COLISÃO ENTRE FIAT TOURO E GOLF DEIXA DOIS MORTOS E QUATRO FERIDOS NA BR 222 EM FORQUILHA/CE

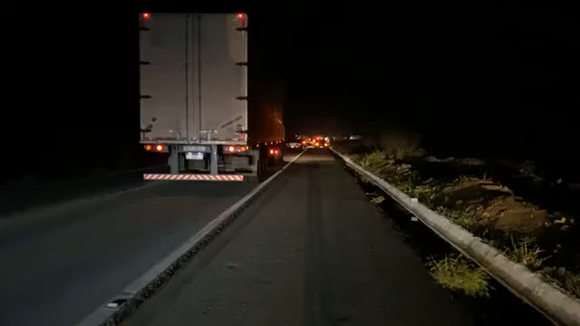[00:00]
Olá, boa noite pra você que está acompanhando o Sobral na mídia, boa noite pra você da cidade de Sobral, nós estamos aqui na BR-222, proximidades da cidade de Furquilha, a nossa reportagem policial recebeu, portanto, uma informação de um acidente grave, de um acidente grave envolvendo dois veículos,
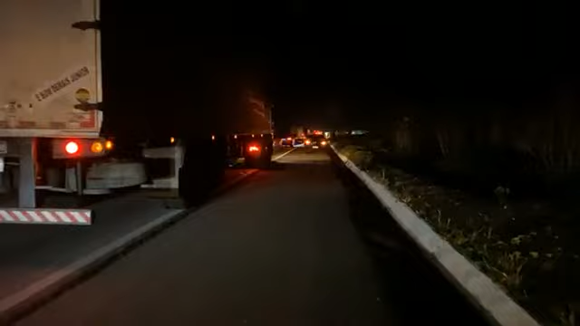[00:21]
inclusive, segundo informações, já colhida aqui por nossa reportagem, os veículos envolvidos nesse acidente de trânsito,
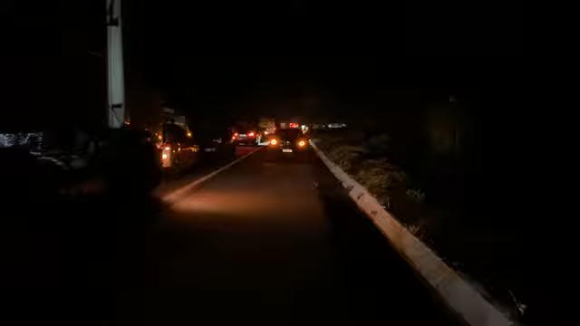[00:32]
uma Touro, uma Fiat Touro e, segundo informações também, um veículo modelo Golf.
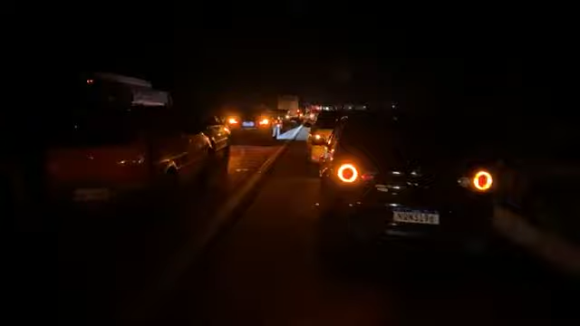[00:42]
O trânsito realmente está totalmente interditado, tanto no sentido Sobral-Furquilha, como no sentido Furquilha-Sobral.
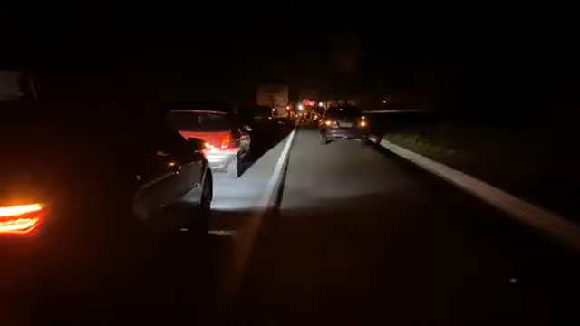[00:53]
Aí você vê toda a movimentação, a informação de que houve, portanto, essa colisão, essa batida envolvendo dois veículos, inclusive, a informação é de que tem uma pessoa em óbito, seria um ocupante do veículo modelo Golf. Há uma movimentação realmente intensa aqui na BR-222 e a nossa reportagem vai trazendo, portanto, essas informações.